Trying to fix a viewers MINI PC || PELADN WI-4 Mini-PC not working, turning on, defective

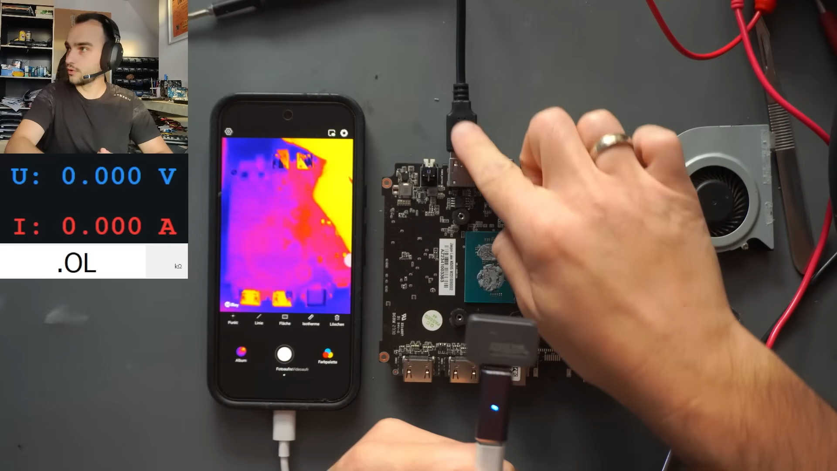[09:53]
usb i have my ground lead connected and then i have this pick tool this picture where one volt is connected let me update the the power supply so you can actually see that so now we can actually see the where is it there the actual one volt and let's see for its power consumption so we're going to be attaching to that coil and let's see 1.5 1.7 amps that of what it was heating up so fast okay and let's see then
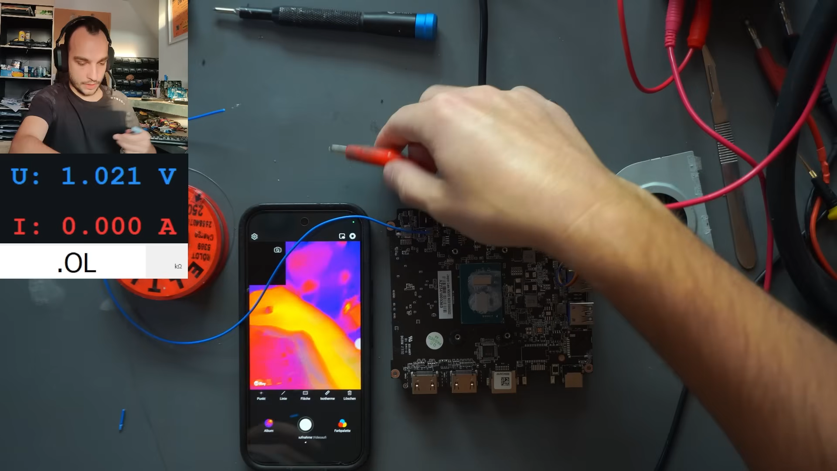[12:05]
that the pch is lighting up so let's get the the macro lens onto here hover over the pch